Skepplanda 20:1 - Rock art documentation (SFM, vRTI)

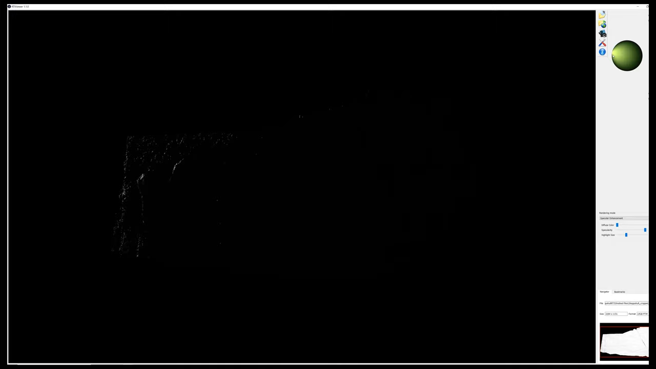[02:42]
Here we see a processed version of the 3D file in a digital elevation model. We see everything.
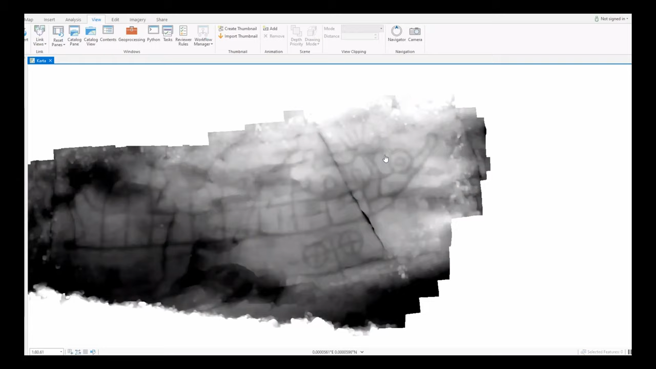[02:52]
We see the boat in all of its outline with the hand and everything, and we see the wagon. We can tell that there are some features, for example, on the wagon,
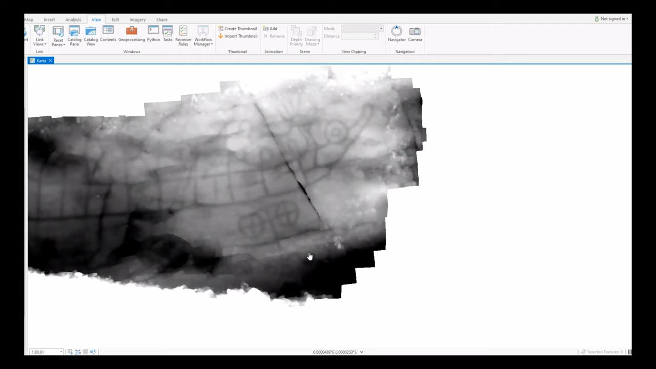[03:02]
which we couldn't see on the painted version that we find on the panel in real life. So, for example, this yoke is much more curved than on the painted version on the panel.
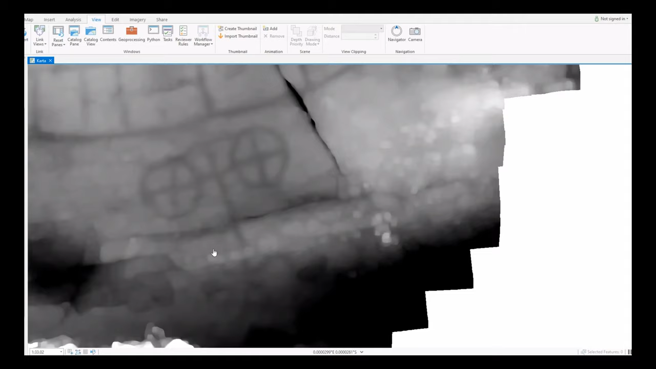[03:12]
You can emphasize this further with a more 3D looking
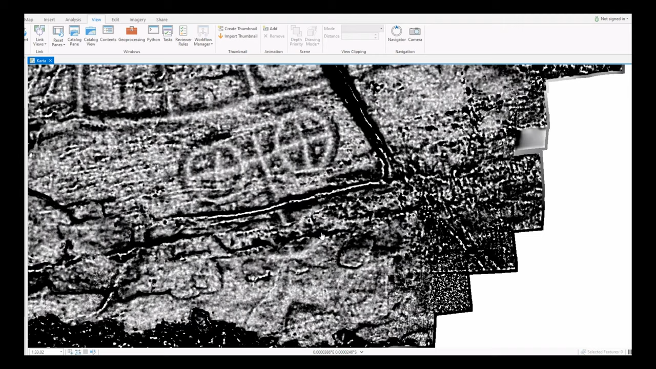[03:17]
visualization of the DEM here.
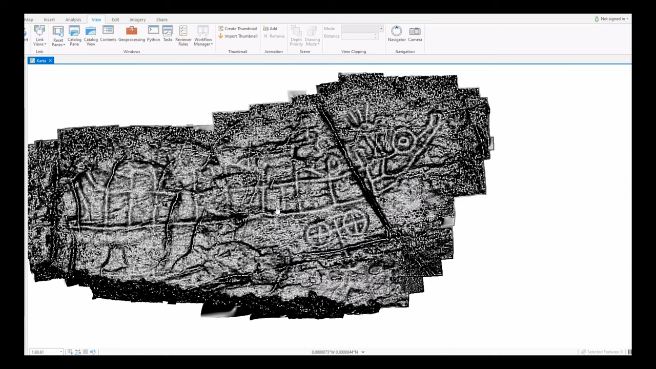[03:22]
And then we can reconfirm this by using RTI,
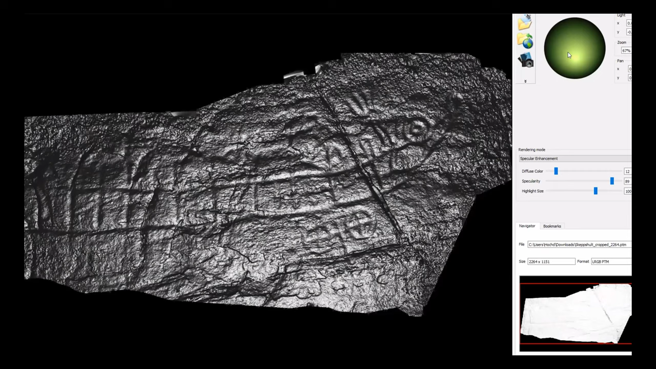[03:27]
which enhances the specularity, the reflection, the surface reflection of the model.
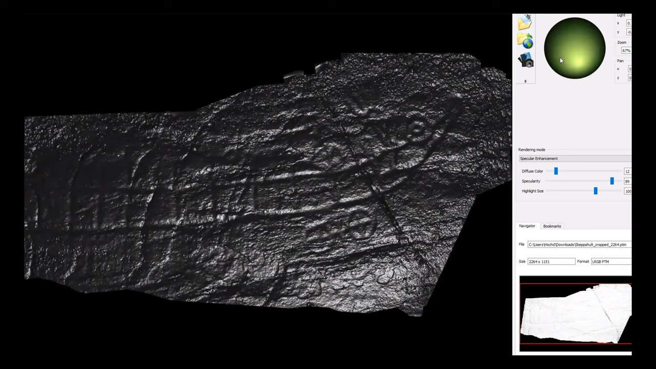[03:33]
And here too, we can zoom in and show that
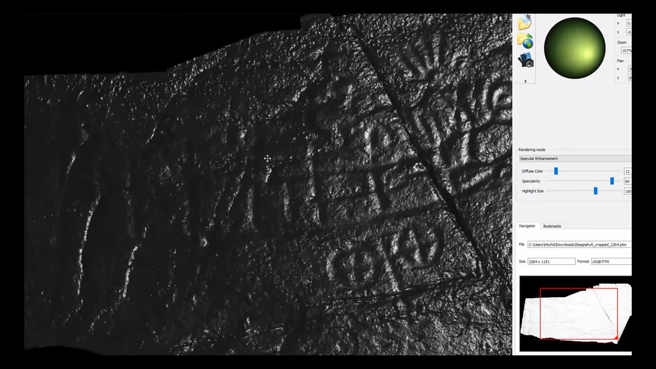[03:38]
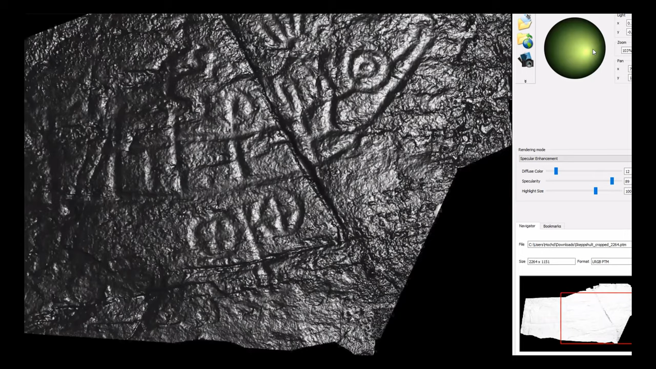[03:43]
this curvature is present on either side of the yoke.